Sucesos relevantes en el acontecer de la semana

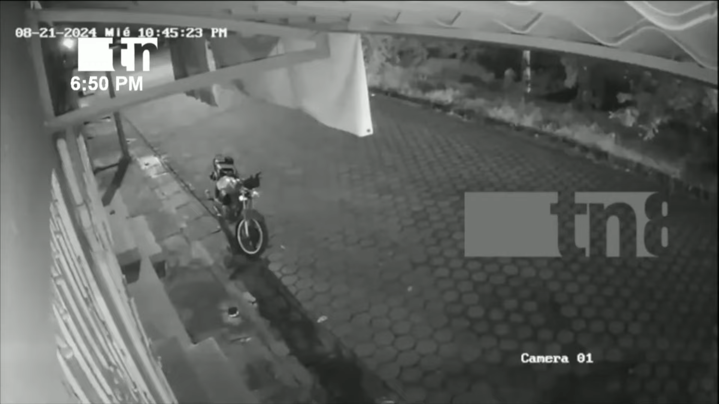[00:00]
En las cámaras de seguridad quedó registrado el preciso momento en el que un sujeto en horas de la noche se acercó para verificar si la motocicleta que estaba estacionada estaba siendo vigilada. En las imágenes podemos observar cómo el malhechor verifica la zona para posteriormente llevarse la moto como si nada. Ahora con este video será mucho más fácil dar con la captura del ladrón.